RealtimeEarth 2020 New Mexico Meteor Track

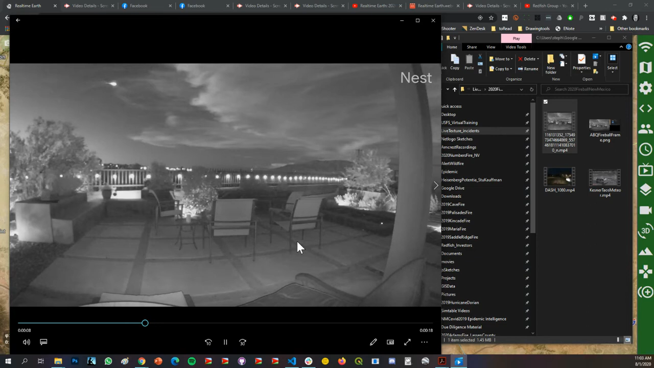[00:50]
These are the Sandia Mountains. And you're going to see a flash at the beginning of the disintegration here or in the second flash. And that's a recognizable point to synchronize time between these different videos. And you can see this is shot from a nest cam, which has 130 degrees field of view. And that's the previous dash cam from the poster in the previous Reddit post post the model number, which let us know that was 140 degree field of view.
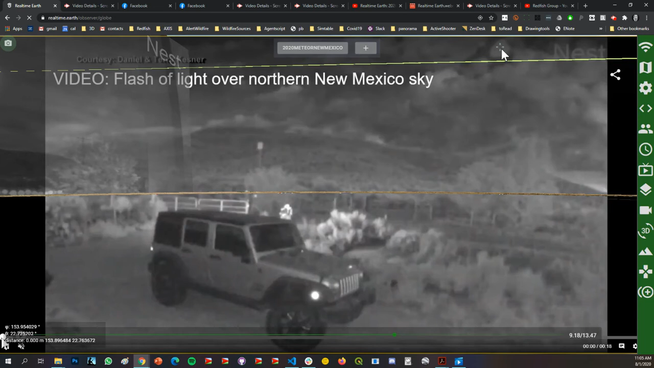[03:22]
And we're putting a coordinate here of that flash, which is in a UV coordinate when you deal with photos. And we have a center point. And if we know the center point where it's pointing, we can calculate an angle. If this is 140 degrees total, so 70 degrees in this direction, we can get an angle for that UV